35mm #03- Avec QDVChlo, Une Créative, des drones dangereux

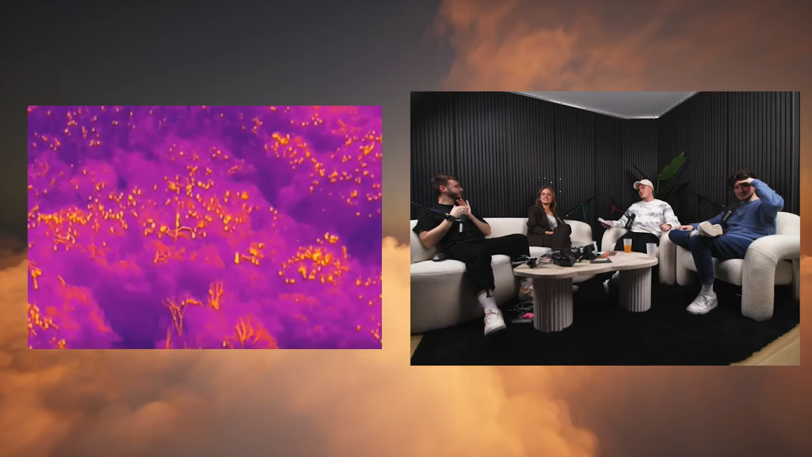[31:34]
Et... Ouais, c'est ça. C'est des étoiles peut-être. Exactement. Et bien ça en fait, toutes les lueurs que vous voyez, c'est des. Toutes les lueurs que vous voyez, c'est des chauves-souris. Et du coup...